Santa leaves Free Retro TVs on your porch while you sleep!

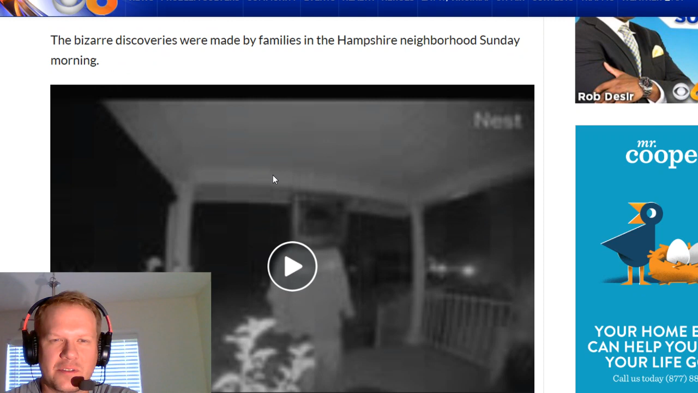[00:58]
Here's one. The bizarre discoveries were made by families in Hampshire neighborhood Sunday morning.
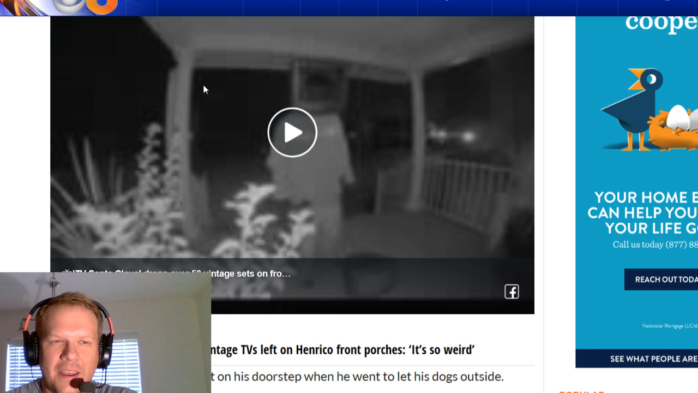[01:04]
So, this is just yesterday, Sunday morning. And check this out. I mean, you can see, I'm not going to play these people's videos, but you can see the figure here. I mean, it's super crazy.
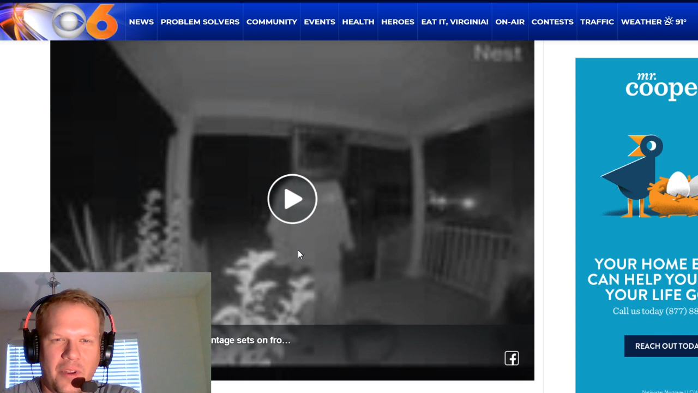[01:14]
This guy had on full gear that was basically a work jacket, and he had a TV on his head.
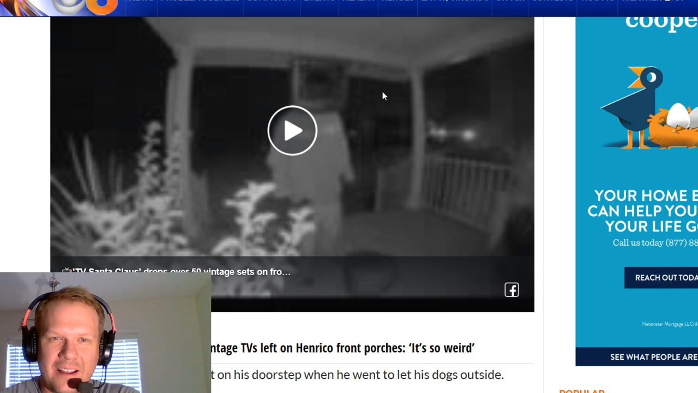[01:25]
So, he took a CRT, cut out the center, and had it on his head, and he still had the glass on the CRT. So, that was really the crazy part. All right.